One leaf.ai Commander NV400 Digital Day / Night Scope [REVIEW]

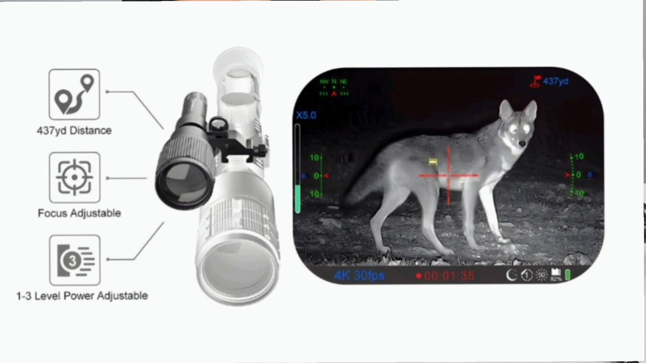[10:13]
Later on, I'll show you some footage, some nighttime footage of this, and it works. Does work very, very good.